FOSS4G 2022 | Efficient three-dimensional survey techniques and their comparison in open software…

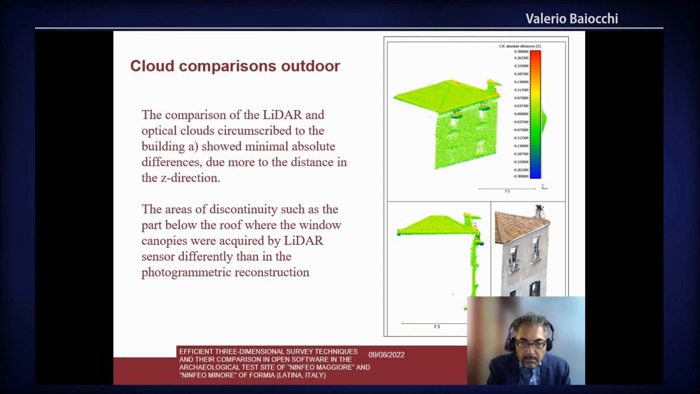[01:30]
Where we can see that the worst difference are on these two canopies that we can see here. Here we can see the differences between the two cloud one made with Matrix drone and the other with Phantom drone.